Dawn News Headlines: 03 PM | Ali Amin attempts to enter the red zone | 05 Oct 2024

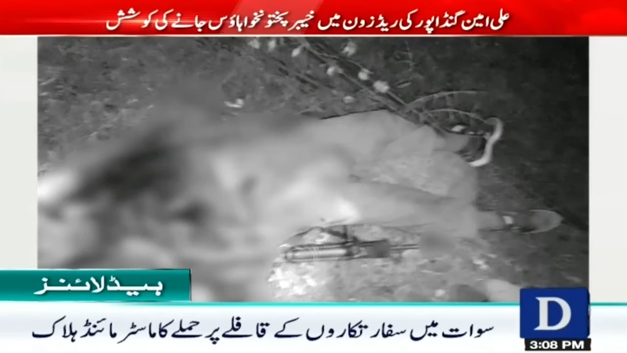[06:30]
میں خارجی سرخنہ اتاولہ عرف مہران سمیت دو دہشتگرد مارے گئے ایک زخمی حالت میں گرفتار کلیرنس آپریشن جاری اسرائیلی فوج کی رات گئے لبران پر بمباری اسپتال بھی سہونی دہشتگردوں کے نشانے پر